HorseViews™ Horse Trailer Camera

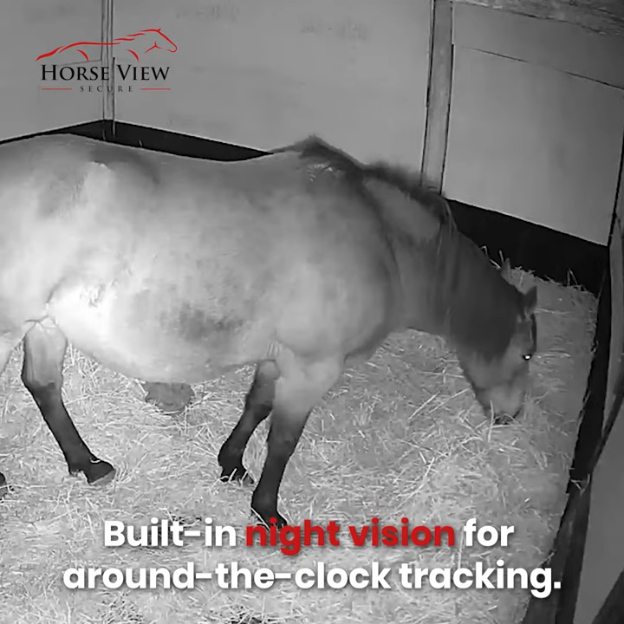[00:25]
Built-in night vision for around-the-clock traffic. Magnetic base for quick and effortless installing.